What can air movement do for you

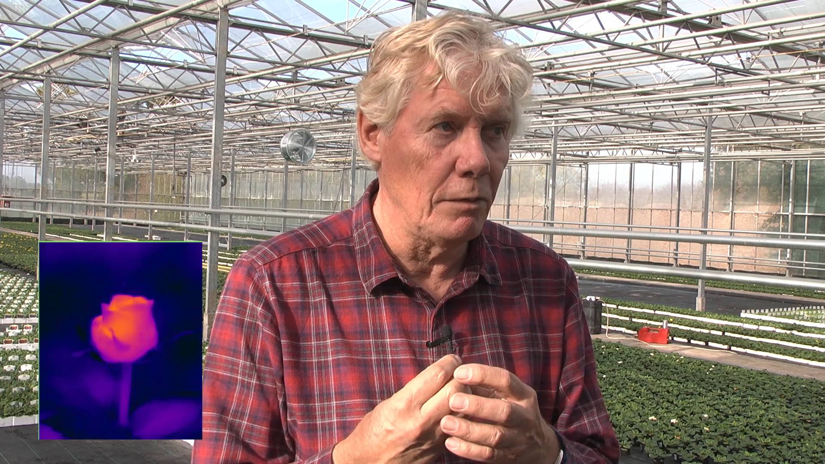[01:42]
say 25 degrees centigrade around that flower which will bring it the flower temperature down to air temperature so this is a way to prevent problems uneven glass house conditions can also mean uneven distribution